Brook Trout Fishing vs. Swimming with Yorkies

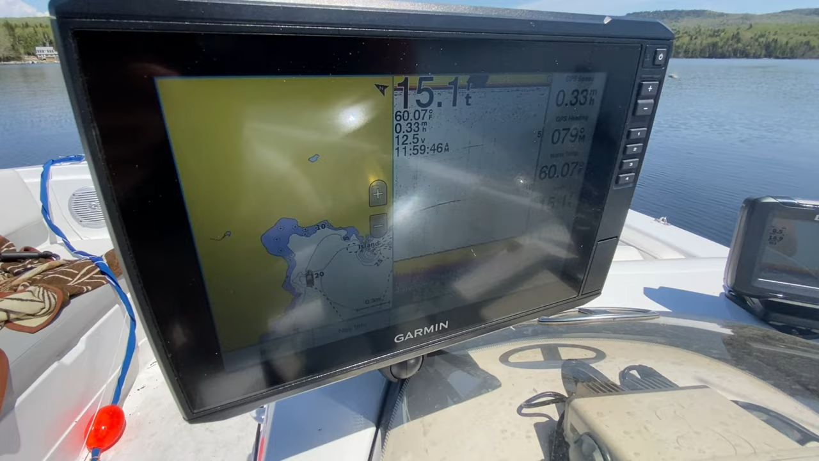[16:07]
So there you have it, folks. 60 degrees Fahrenheit.
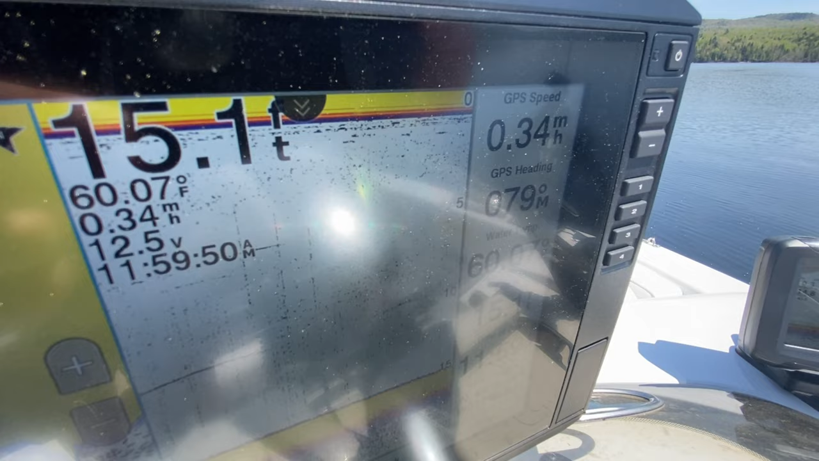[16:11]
On screen: depth 15.1 ft, water 60.07°F
We're 15 feet deep and the leechae's going to be diving in.